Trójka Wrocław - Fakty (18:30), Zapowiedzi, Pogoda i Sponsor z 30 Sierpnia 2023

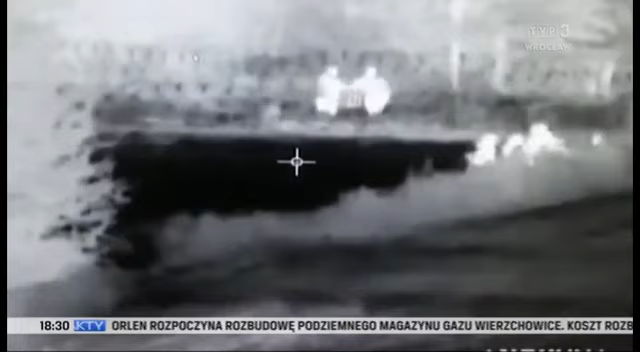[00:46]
Ostatnia doba to ponad 70 prób sforsowania polsko-białoruskiej granicy.
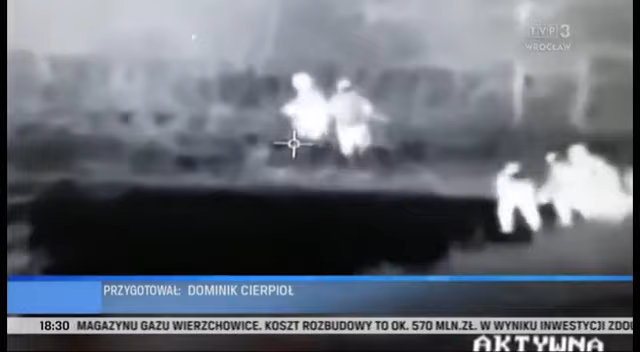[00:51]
Służby udaremniły próby wejścia do naszego kraju migrantów z Somalii, Jemenu czy Afganistanu.
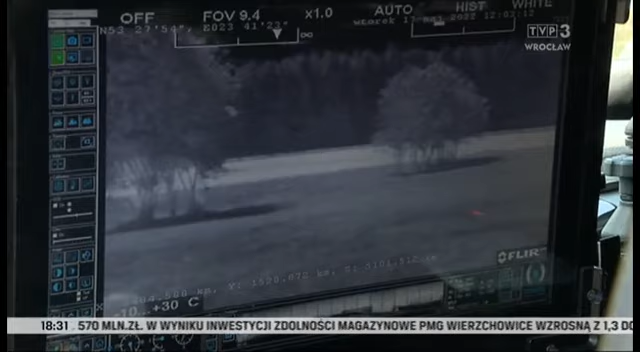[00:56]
A więc krajów nie graniczących z Polską.